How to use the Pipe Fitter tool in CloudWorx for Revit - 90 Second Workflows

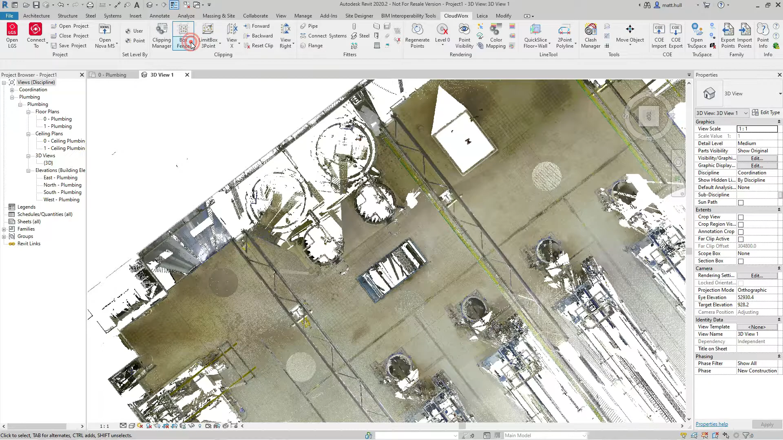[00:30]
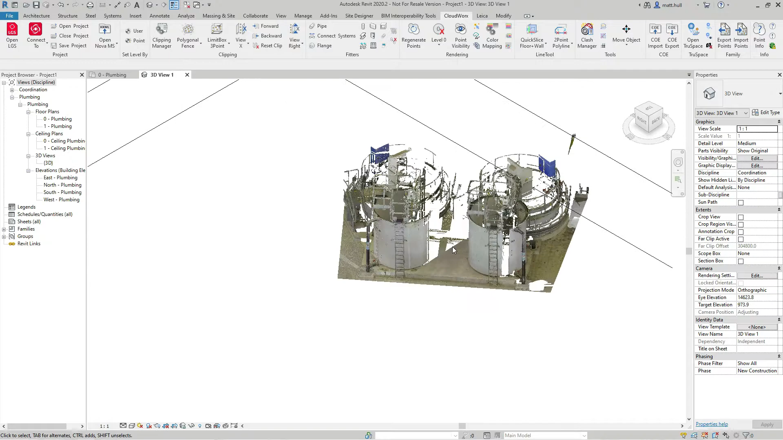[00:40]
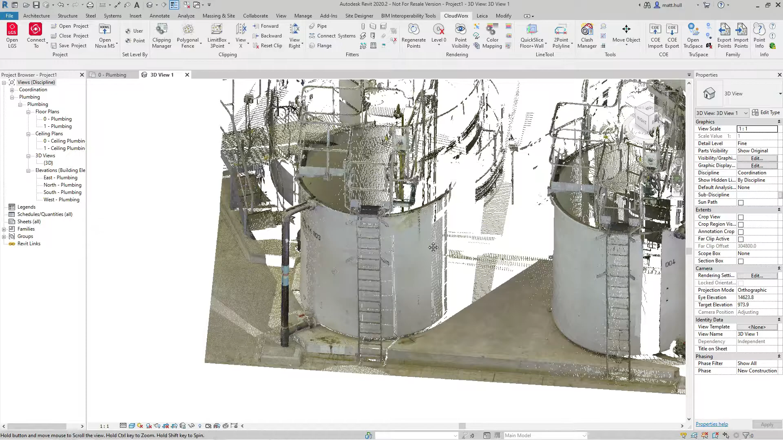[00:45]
To start the pipe fitter tool, I simply select the pipe from the fitters tool on the Cloudworks tab.
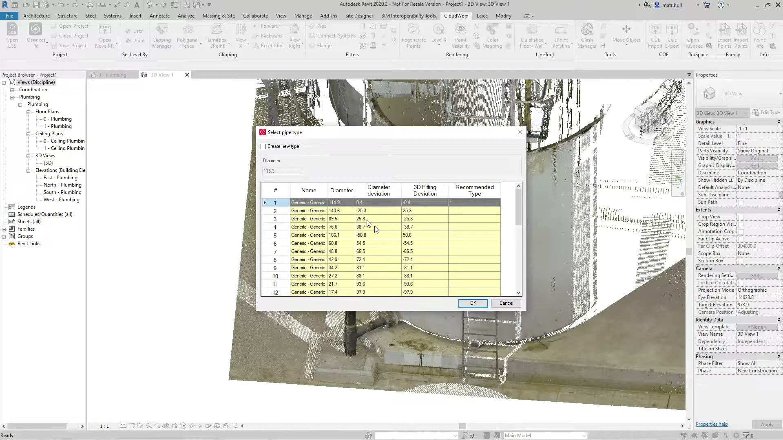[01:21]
To join the pipes together, we can use the connection tool, and by simply selecting the pipes, we're greeted with the connection tool.